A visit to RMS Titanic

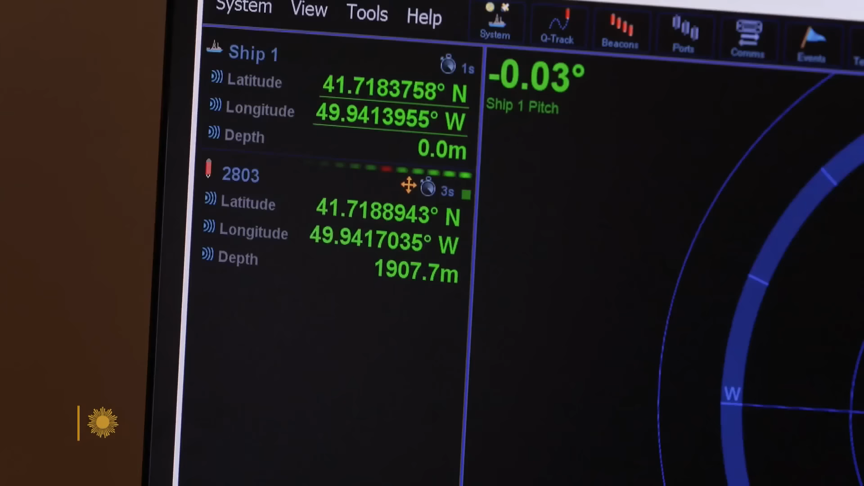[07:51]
There's no GPS underwater, so the surface ship is supposed to guide the sub to the shipwreck by sending text messages.
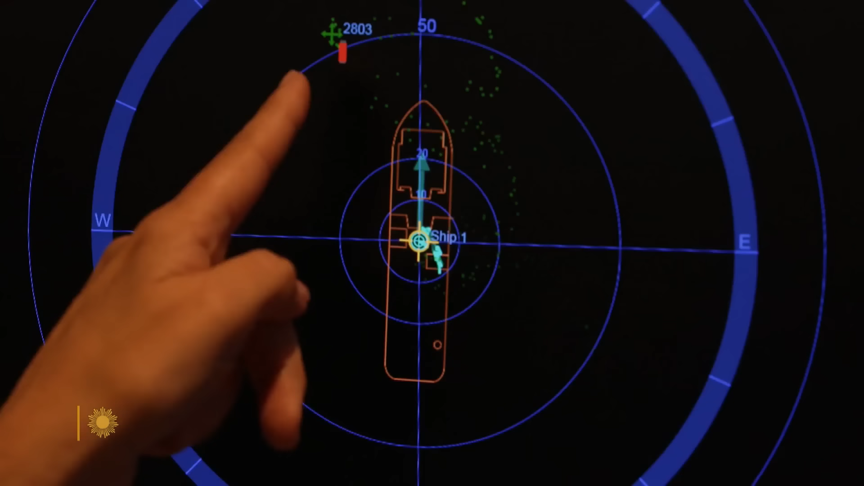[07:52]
Turn 30 degrees, right? Probably, yeah, 30 degrees.